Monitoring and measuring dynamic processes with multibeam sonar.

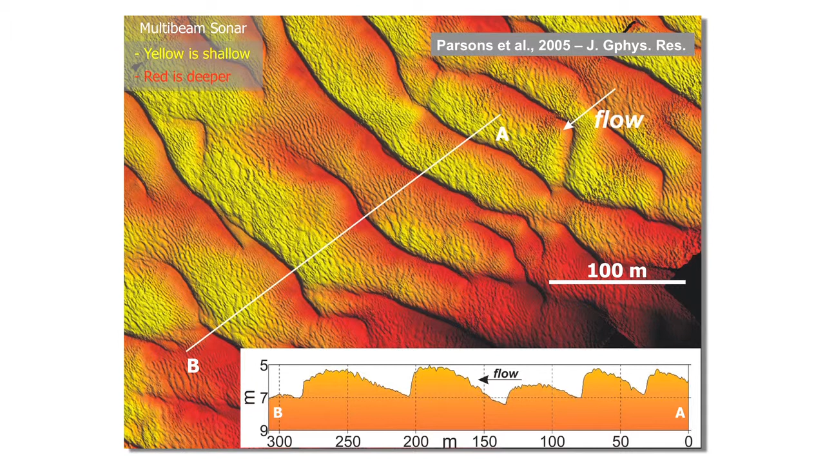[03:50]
These are a couple of meters high, about 60 meters long. In terms of the larger bedforms, flow is moving across the page here. And what we can also pick up is these superimposed bedform features that up until very recently, we've been unable to really quantify in any detail whatsoever.
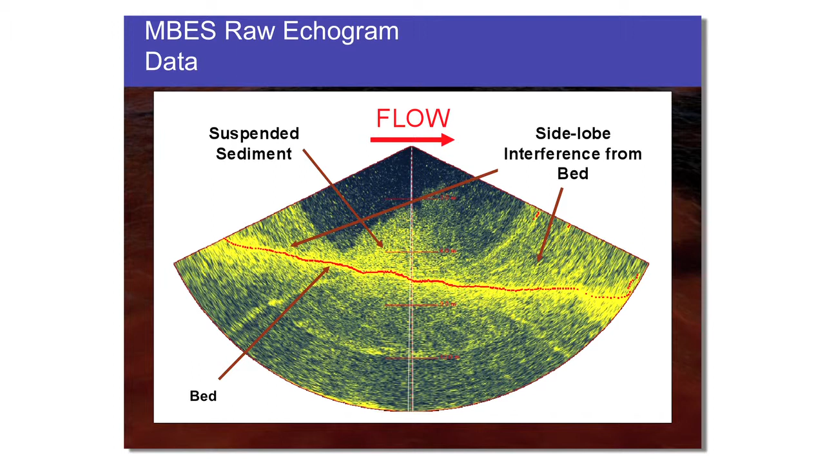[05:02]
So when we saw this, we were really excited about the possibilities that collecting this data would open up for trying to understand the dynamics of these flow environments. So, of course, in order to do that, we need to go through a range of processes.
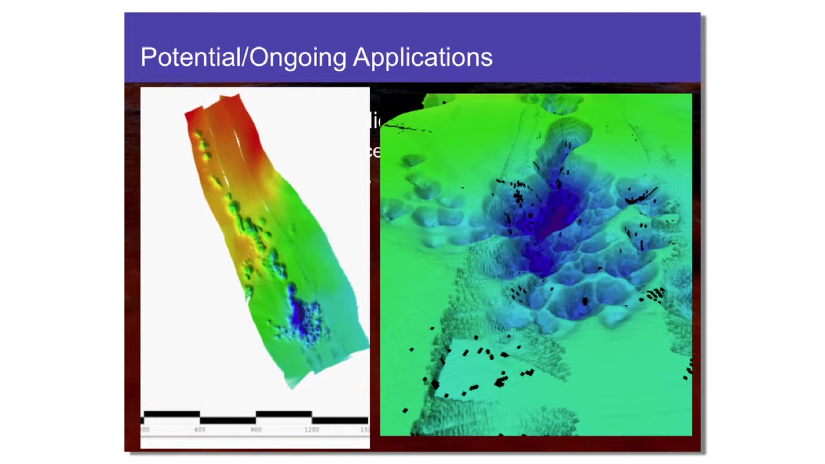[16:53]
What we've also been able to do is use some of the development tools that we have been outlining in terms of multibeam backscatter to look at modern vent systems on the lake floor. So this is a nice example of this from Yellowstone Lake itself. In fact, it's from just off the inflated plane, it's called, within the lake system.
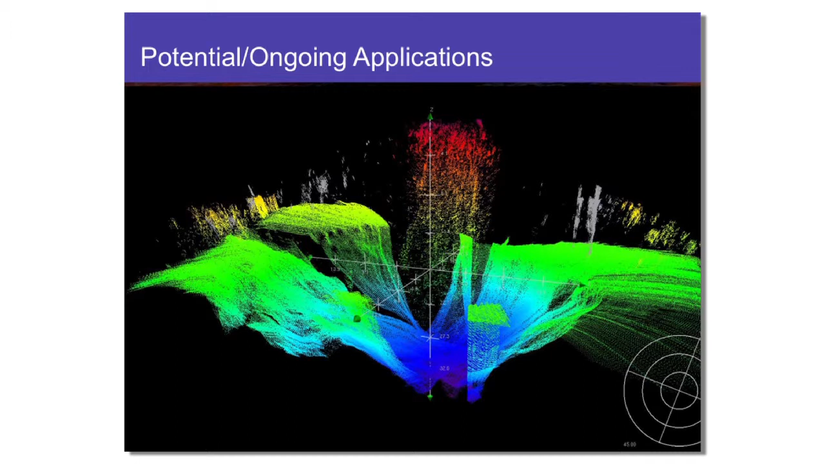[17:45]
We've got profiles, we had an AUV out there too, and also the multibeam sonar allowing us to pick up these sorts of features on the sea floor. And what we also did was use the multibeam backscatter water column data to try and look at the structure, try to look at the flow coming out of these hydrothermal vent systems using that backscatter information.